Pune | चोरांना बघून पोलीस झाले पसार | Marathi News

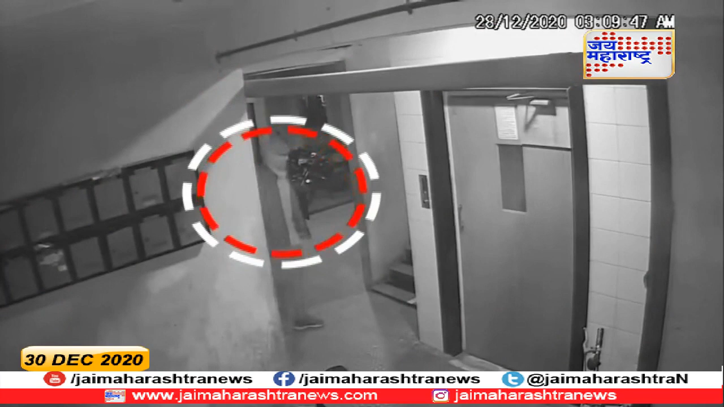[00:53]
हे द्रुष्य सीसी टीवी मदे कईद जालेले आहेत सोर्टानना बगुन पोलिस पसर जाले होते पुनातिल त्या दोनी पोलिस कर्माचरांचा निलम बन करनातले